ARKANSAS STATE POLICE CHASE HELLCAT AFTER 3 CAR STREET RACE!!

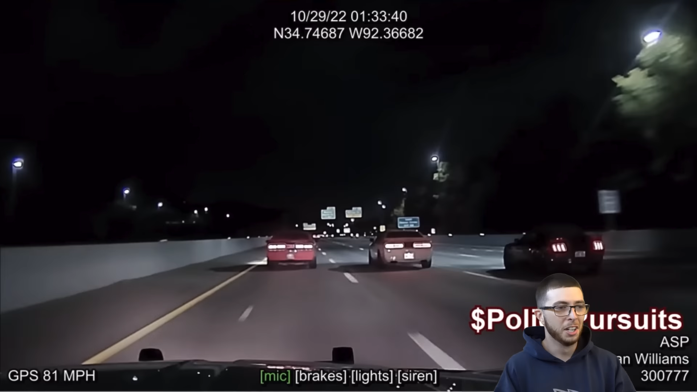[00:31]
the supercar thing is about, because none of these are supercars. It looks like we got an SRT8 on the left, Cat in the middle, and a Mustang on the right. Fuck. They don't even know the cops behind them either. Obviously, because they wouldn't have did that if they did. See, this is why you gotta be looking in your mirrors and stuff and make sure no one's following you when you're,
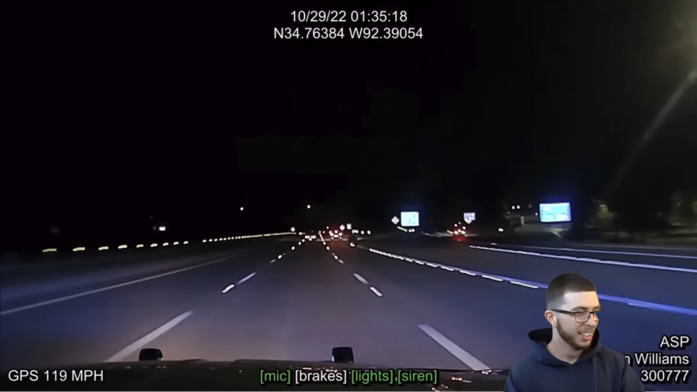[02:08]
Bottom left-hand corner, you can see how fast we're going with the GPS. Already doing 130. Bro's pulling away in the Cat, as we know he should. You can hear me. He's still right there, though. The cop is... Is mobbing, doing 140? Nathan Williams? ASP.
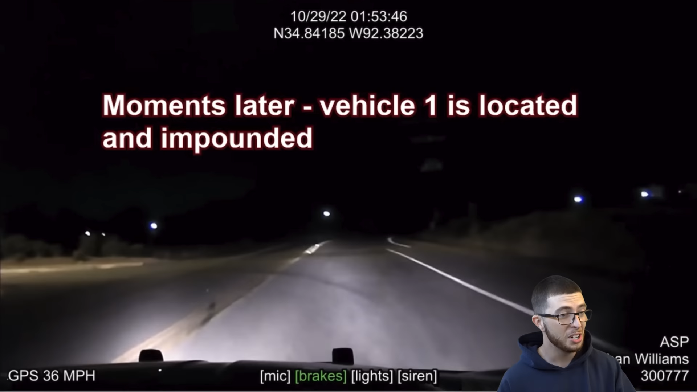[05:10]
Moments later, vehicle one is located and impounded. Jesus. So does that mean they only impounded the car that ran? I wonder what happened to the Mustang and the SRT8.
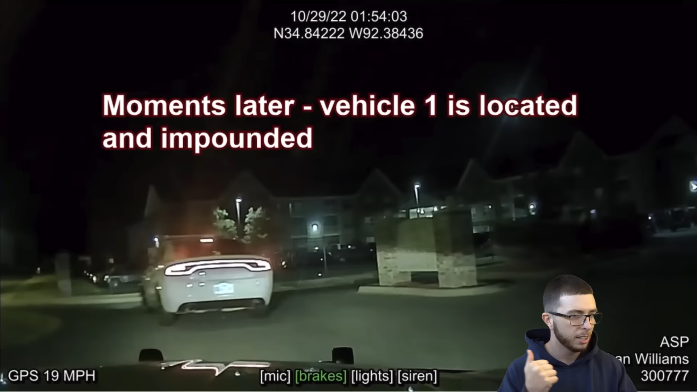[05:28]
Because they pulled over type shit. But yeah, at the beginning of the video, the cop got all their license plates. If the cop has your license plate, there's no reason to run. They're going to come right to your house unless you had it registered at someone else's house or something. I don't know. I don't know how that works. But boxing them in. They found them.
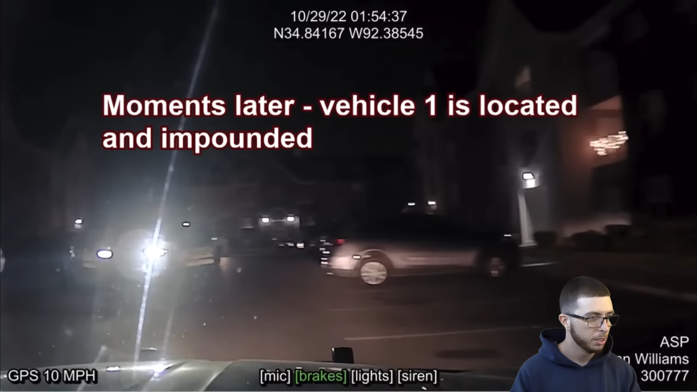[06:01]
Oh, there he is. Fuck. Is that even a fucking cat? Because it has a paint match spoiler. Usually that's like some V6 Challenger shit. No offense, but I don't even know if that was a cat or not.
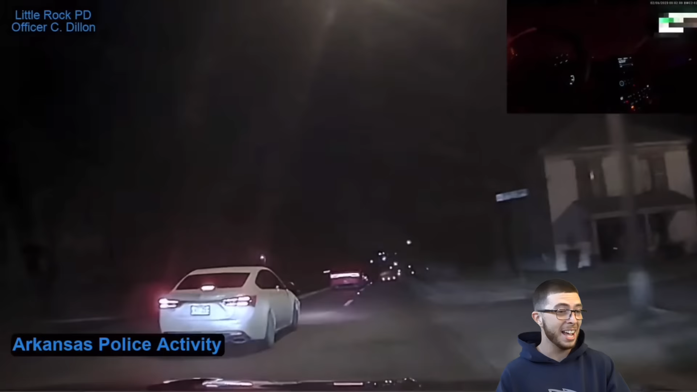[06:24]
It was moving like it was a cat, so I don't know. He probably just could have did some custom shit to his car. Let's check out this next one. Brake checking him. Is that 392? But it's the older version. That's like the, is that the SRT8? I don't even know. That's definitely the older body Charger, though, for sure. He's just fucking with the cop.